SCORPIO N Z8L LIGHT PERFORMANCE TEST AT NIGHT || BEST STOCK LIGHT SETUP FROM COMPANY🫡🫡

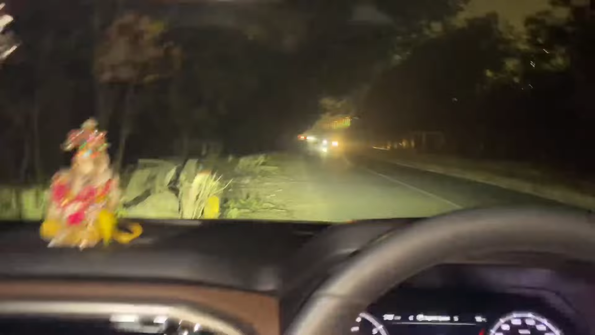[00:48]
I am thinking about the light performance. I am looking for some light, but I am thinking about the light.
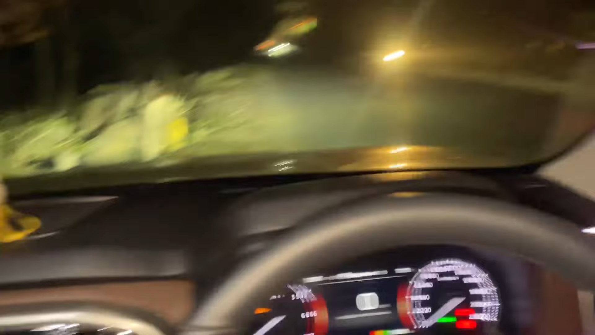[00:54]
I am looking for the light, I don't know why. But the light is white. It is white.
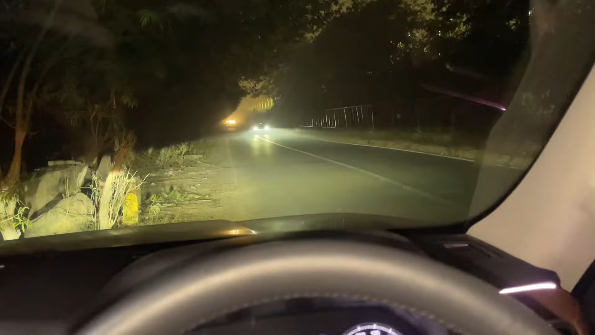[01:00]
But I don't know why I am looking for this light. First I will show you the light.
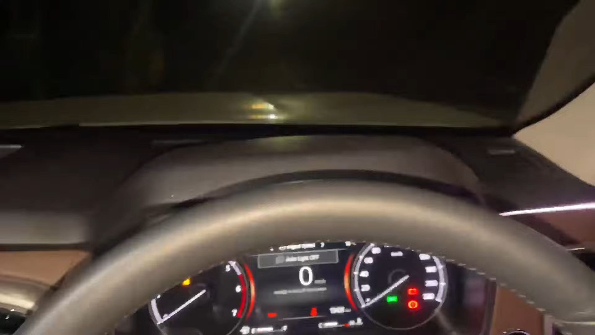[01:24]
This fog light is a hue. If I turn the light in. This fog light is a hue. This is the head light. The low beam. And this is the high beam. The high beam was a problem.
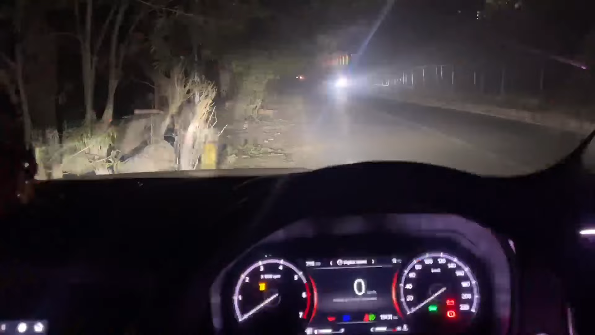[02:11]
now I am showing white, tell me what problem is, it is the flash of yellow, I don't know what problem is So because of that,
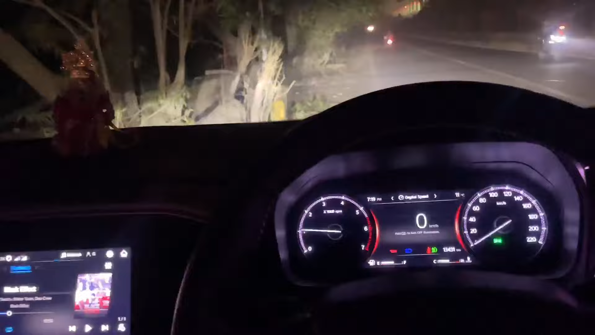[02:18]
let's go, I will show you the whole light off
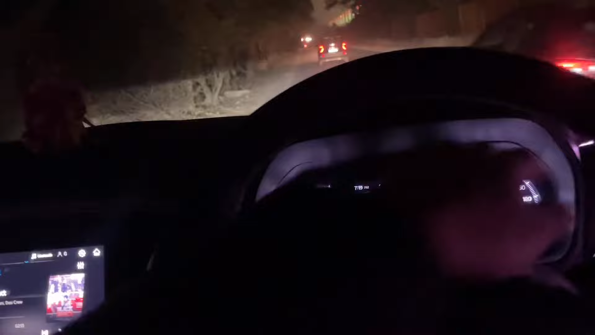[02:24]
This is the DRL, you can see the DRL, this is the DRL, it will be a sequencer, I will show you the sequencer, I will show you the sequencer now let's see the fog light now let's see
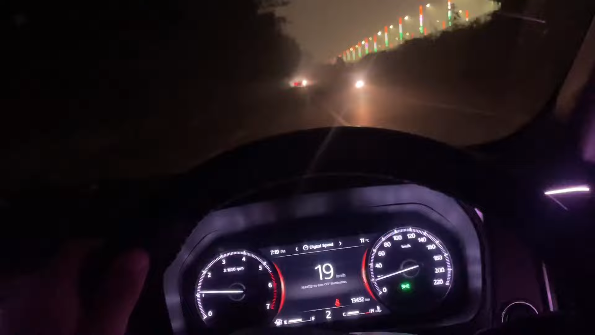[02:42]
the fog light now let's see the fog light on let's see something like this it's not much fog light compared to the fog light if you have to go to the fog with 20 speed then you can go from this light it's so much it's just you can see
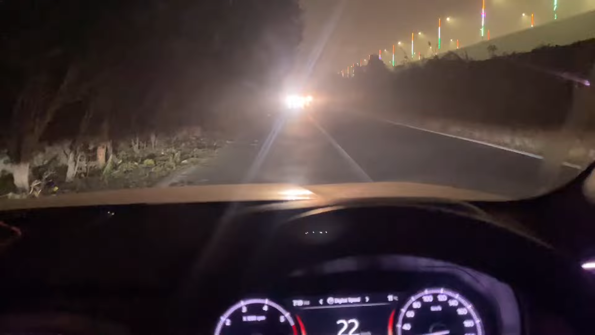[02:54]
in the camera you can see a lot but it's not so much and this is what we are driving in front of the highway in front
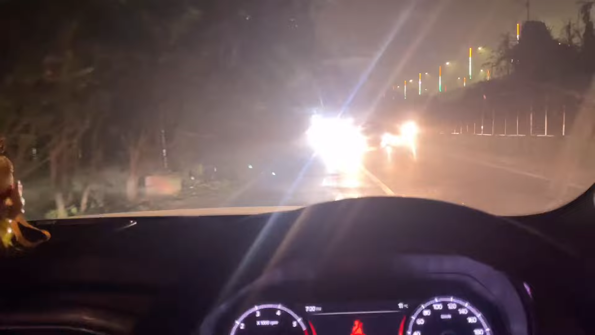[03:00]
of them it's a lot of anger defogger so that you can see the fog light in front of the windshield so that you can see in two minutes i will show you the fog light
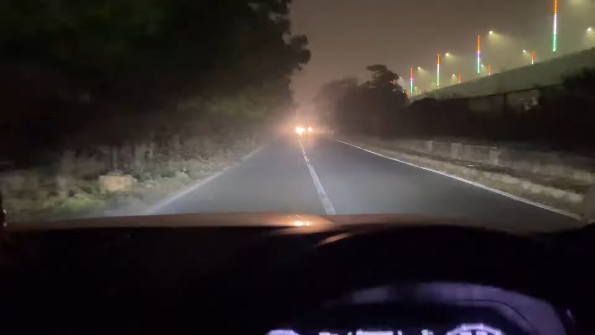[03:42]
before so i didn't have to set it because it was a little bit of experience but the rest of the cars are its high beam and low beam is quite good but the rest of the cars are more than if i have to set it so i have to set it so i don't have to set it and when the cars are set it makes me so much this makes me so much but the same thing we are doing it what i don't know what that is is because this is a big light light too if you can see this is not a problem i don't know if it doesn't come It is set in a SUV but in Scorpion this problem is that light is not set in the first place.
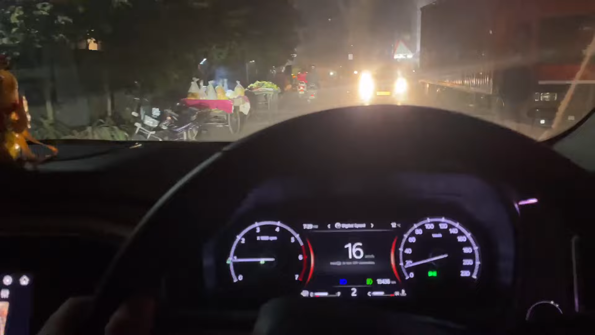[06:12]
The light beep little. It isNão the only way out there. The light railing. Menschenes thinks the left turn Say the side way on the right is tilted, So they will be fixed. It is still the bit. in the city we should not run on high beam
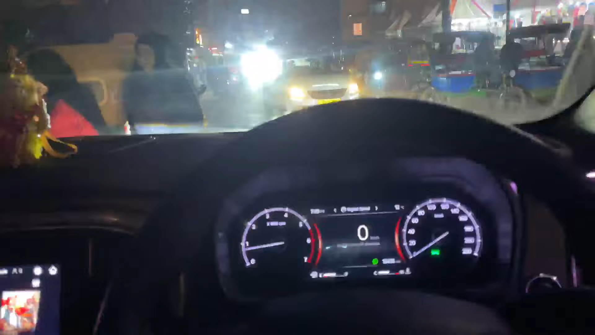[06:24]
this is the advice fortune light is too high this is probably a legend
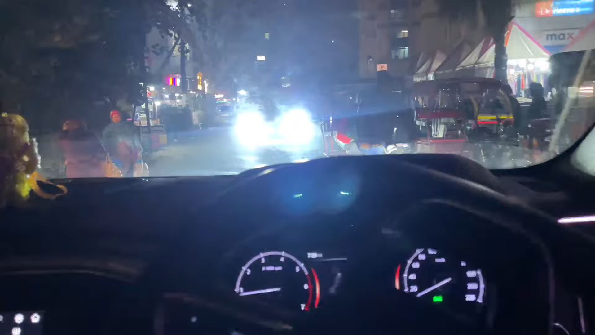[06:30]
and this is on high beam we are running on high beam we don't need to
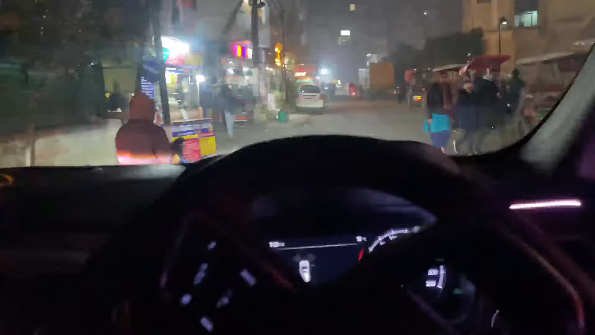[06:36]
go people don't understand light is too low so guys